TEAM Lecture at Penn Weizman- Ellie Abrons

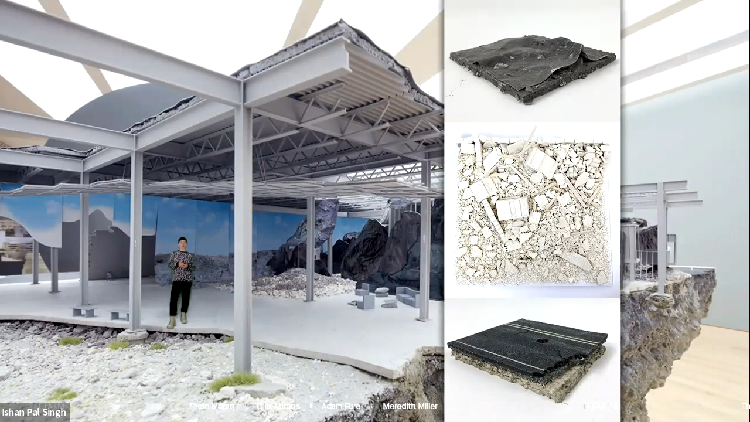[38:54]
we build a lot of models or we have in the office historically in our practice and we think about those models as small scale constructions. So they become sites for material experimentation where we can to a certain degree test certain kind of tectonic assemblies, but also really test the aesthetics of working with found materiality at scale.